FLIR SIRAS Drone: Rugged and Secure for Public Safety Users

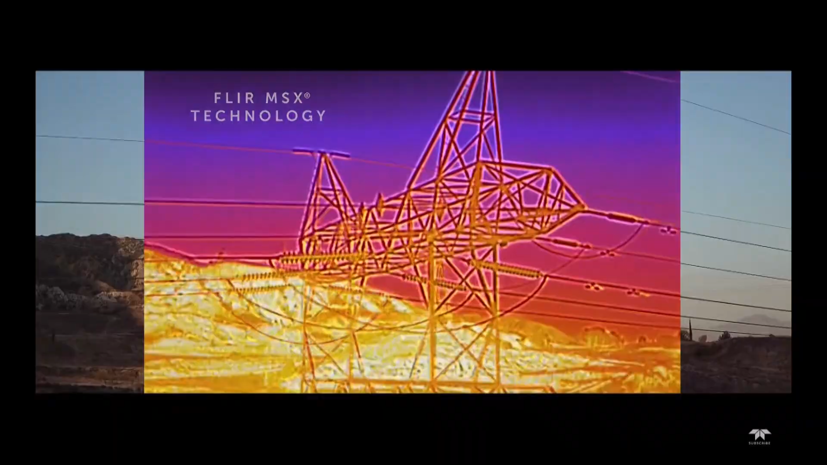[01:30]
That's paired with a EO sensor that will do 16 megapixels of imagery in sort of normal flight mode.
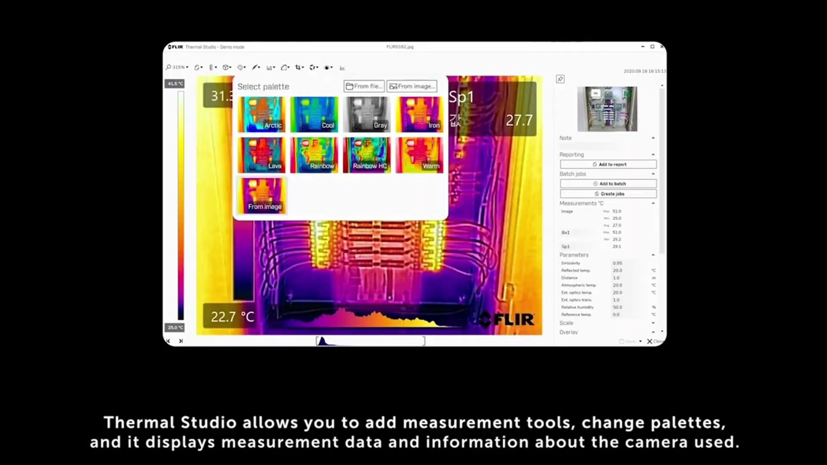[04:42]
Right now, of course, FLIR Thermal Studio,